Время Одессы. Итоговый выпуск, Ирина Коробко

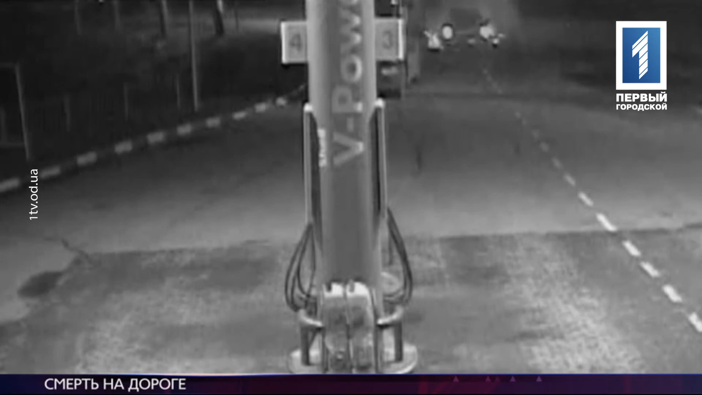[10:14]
Начал маневр и тут произошел удар. Автомобиль столкнулся с едущей навстречу Тойотой. Иномарку закрутило и выбросило с трассы.